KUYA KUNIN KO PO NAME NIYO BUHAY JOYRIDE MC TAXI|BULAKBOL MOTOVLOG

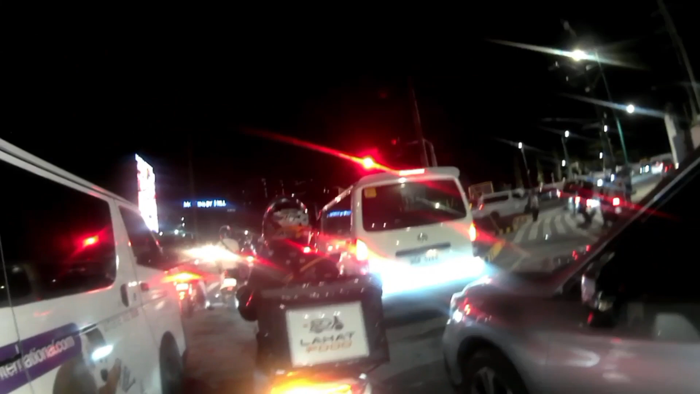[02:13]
Sasso, natapapaya sa traffic light na kayo. Stop. Kaya nilang yan, suya.
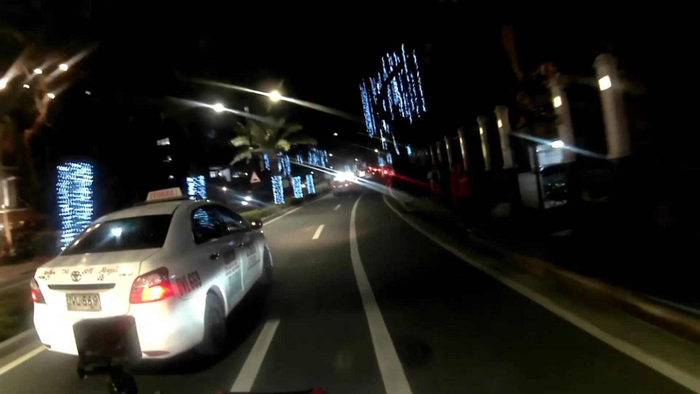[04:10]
Hmm. Mga Pops, ba't kayo dinagpahinga? Uy. Taka kuha ko ng video kay Binis. Pati yung mot, kotse na pute, magwabanga. Hahaha. Ayun no. Yes. May police na nagpo-patrol eh. Natago na.
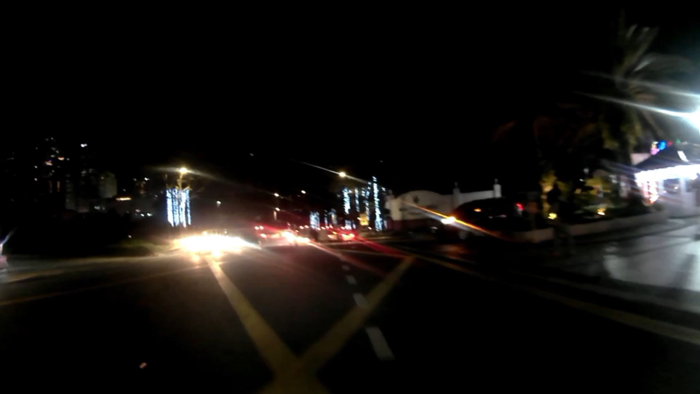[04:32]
Tara na. Tunti lang.
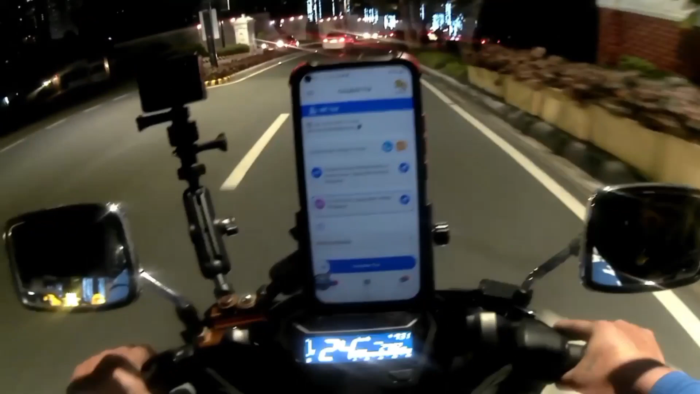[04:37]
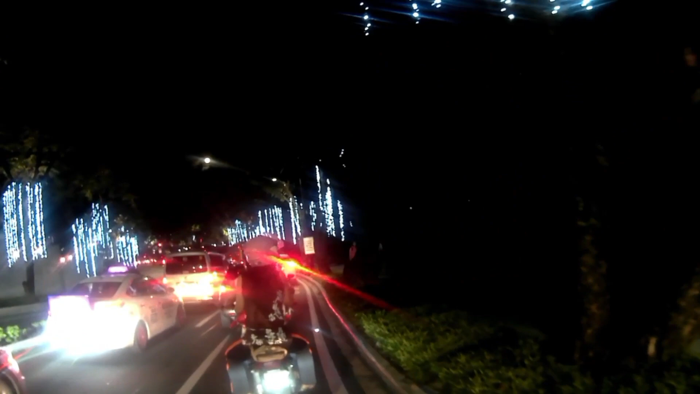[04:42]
Anong mayroon? Ba't kayo nagsahintuan? Ayoko nga pala yung pala sa Bayani rin. Ang traffic lang dun sa may stocklight.
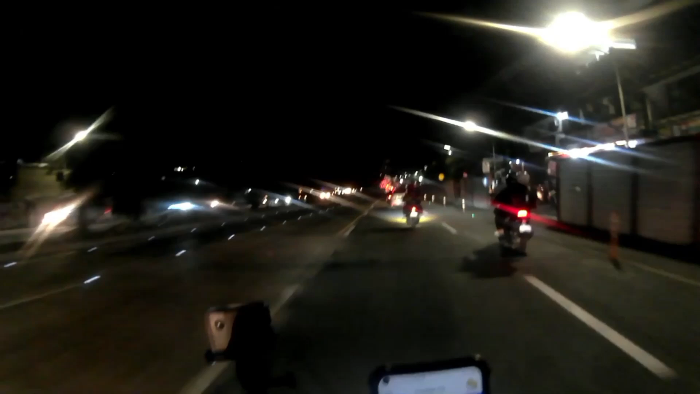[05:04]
Tapos doon tayo dadaan sa tago sa 3rd Street. Oh, 3rd Avenue. Okay. Nakadali tayo doon. Hindi bali nakita nyo naman ng Binis, ma'am. Hahaha.
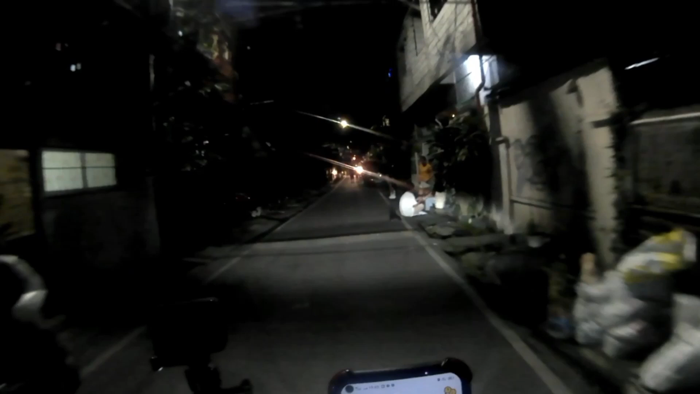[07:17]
Parang hindi masyado traffic nga. Opo. Ang luwag ng mga kalsahat eh.
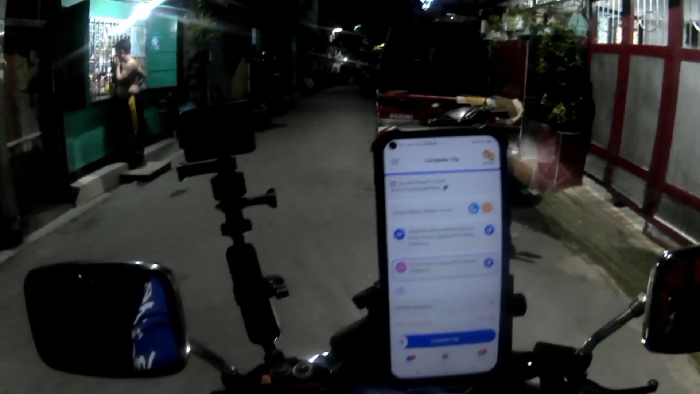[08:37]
Hindi. Hindi. Hindi na traffic na yan. Maluwag nga. Kasi kanina ko pa napapansin.